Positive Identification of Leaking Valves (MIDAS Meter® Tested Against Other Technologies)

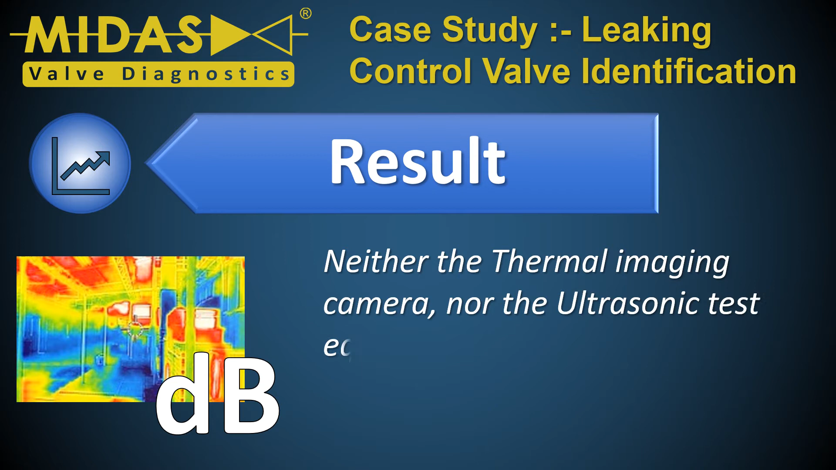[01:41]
Neither the thermal imaging camera nor the ultrasonic test equipment was able to positively identify which control valve was leaking through its seat.
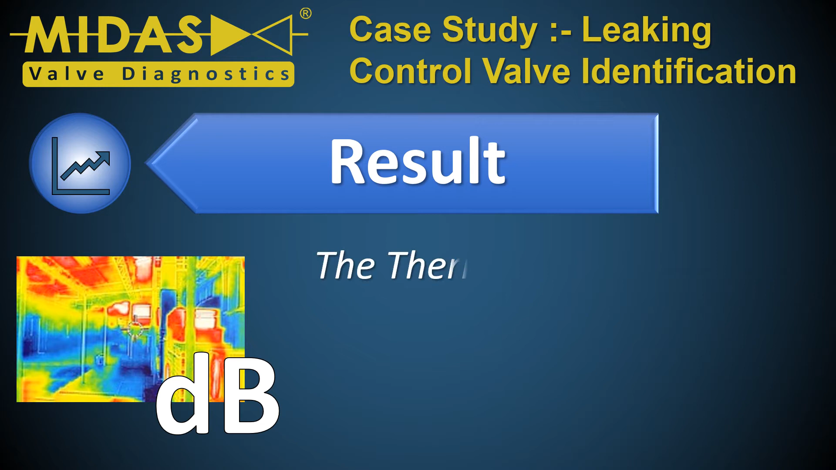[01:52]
The thermal imaging camera was unable to identify a clear differential temperature on process lines A, B or C.
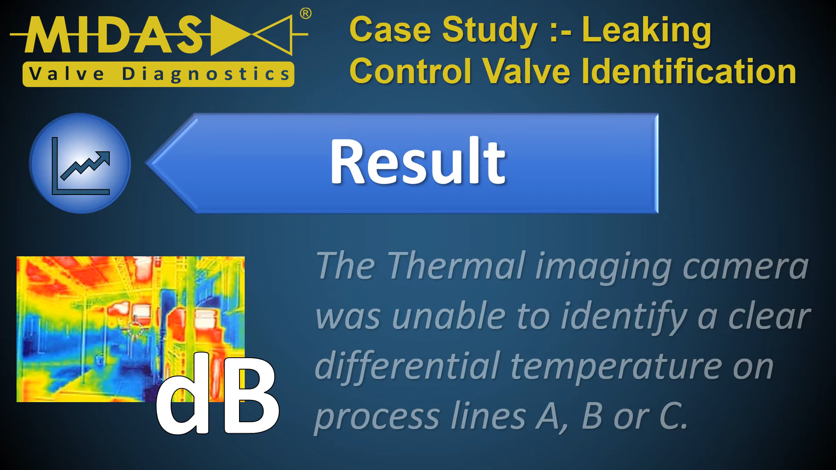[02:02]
The ultrasonic equipment was unable to differentiate between the high volume of local process and background noise and the noise generated by any valve leak.